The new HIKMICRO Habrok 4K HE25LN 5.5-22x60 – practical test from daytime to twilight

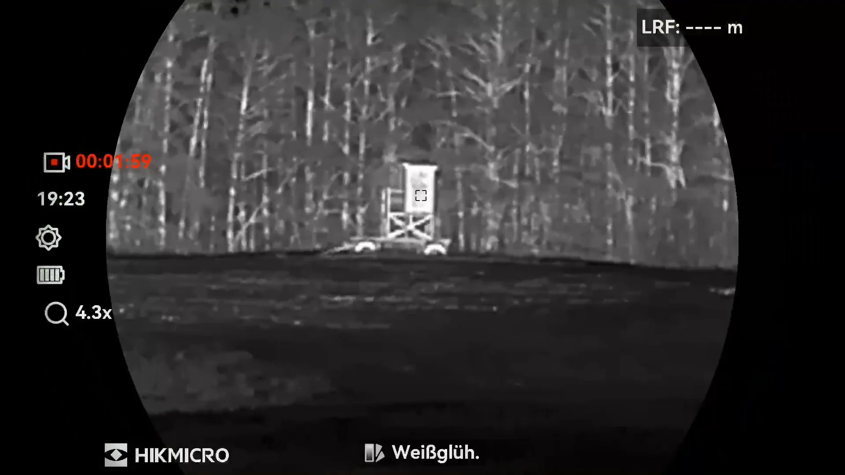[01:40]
And now let's take a look at the night vision mode or the thermal imaging mode and you will notice the first issue.
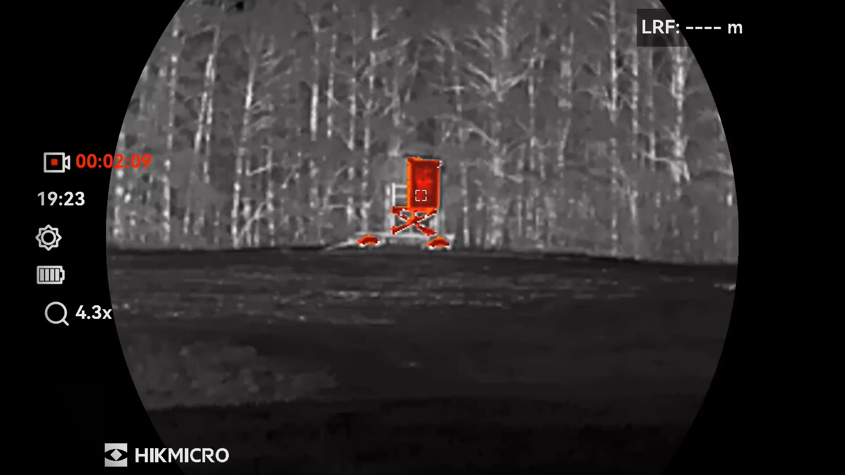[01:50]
The image is not badly adjusted in terms of distance but this is what you get in terms of resolution.
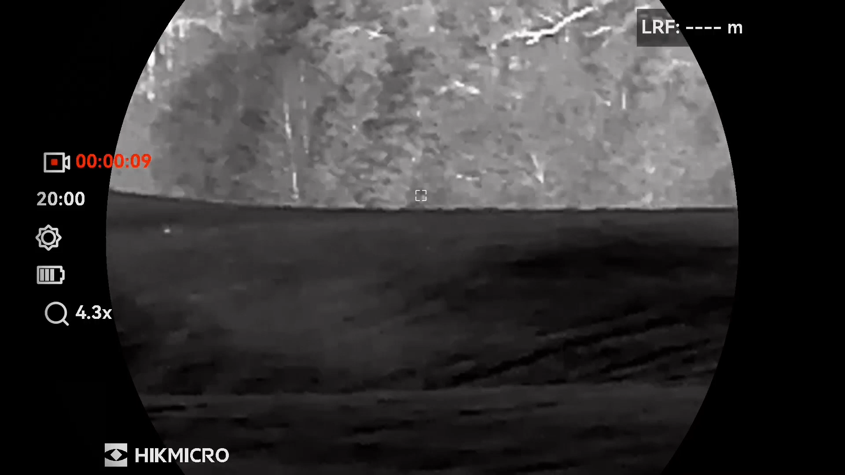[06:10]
In other words, we have a white-hot, black-hot, fusion and red-hot mode.
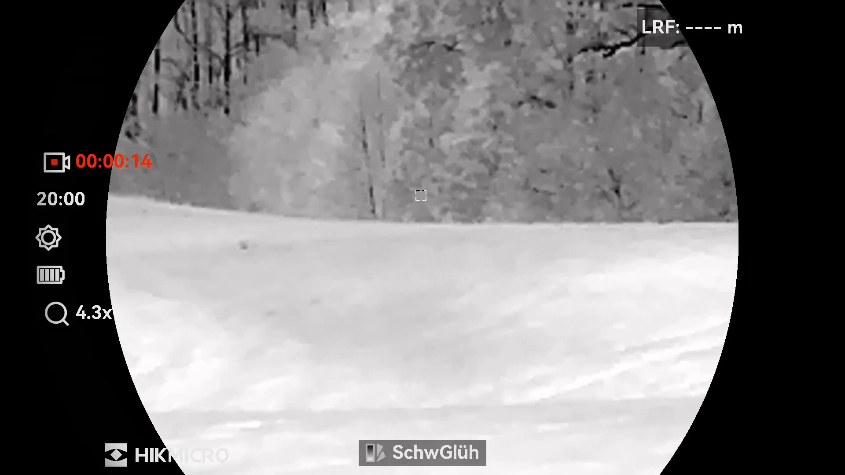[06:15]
In this case, fusion is actually the color mode.
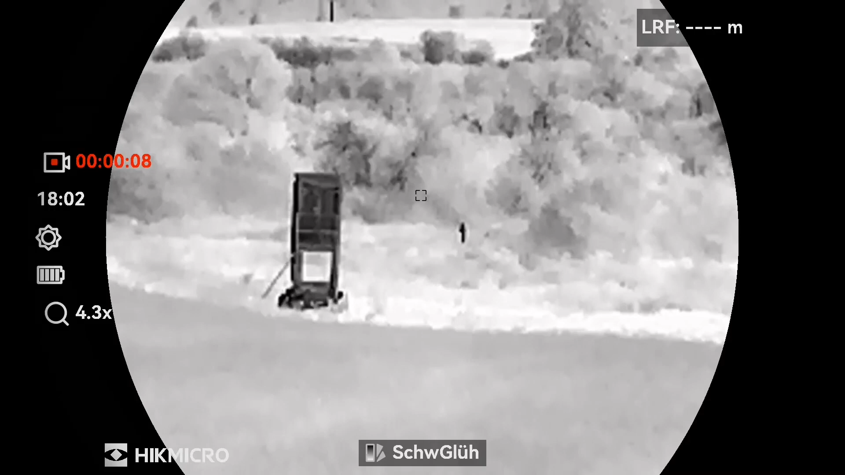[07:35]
If I am in optical mode, a long press on the button switches between IR mode and night vision mode,
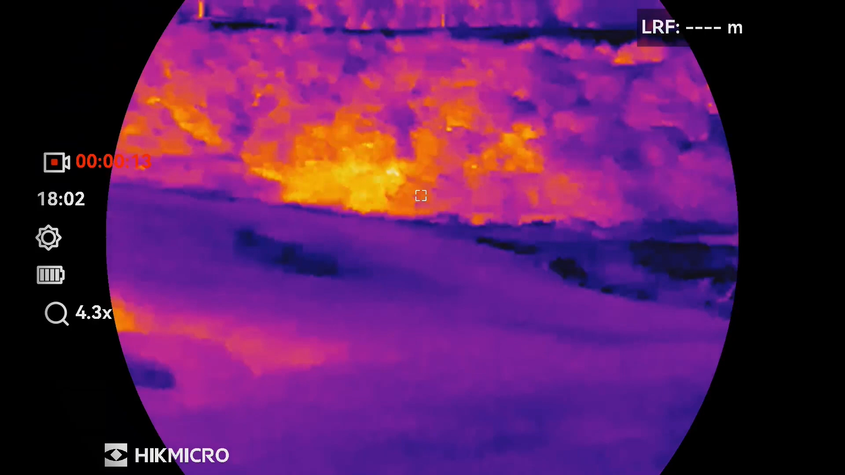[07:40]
or day vision mode or automatic mode.
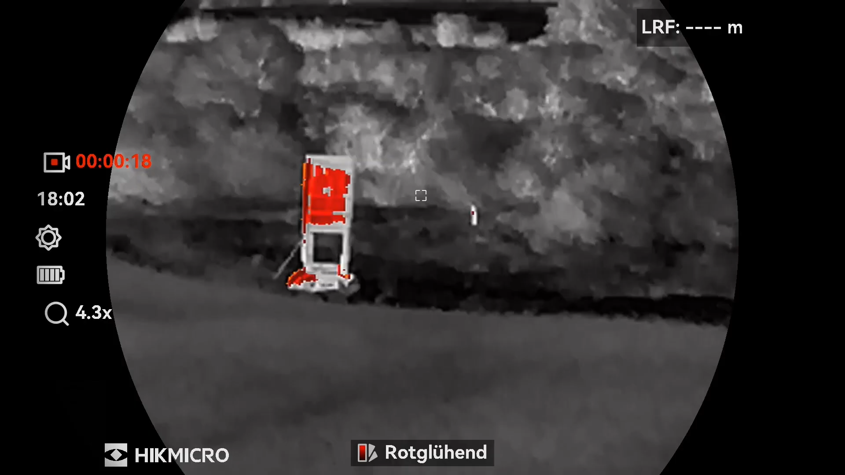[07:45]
Behind this is the menu button. A short press takes me into the menu, a long press takes me back out of the menu.